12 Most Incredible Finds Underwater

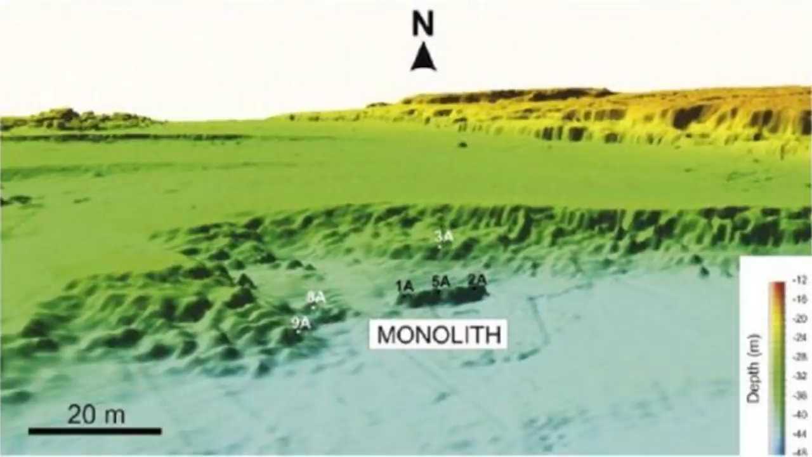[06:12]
The 10,000-year-old rock was discovered 37 miles away from what's now Sicily and has been broken into three chunks.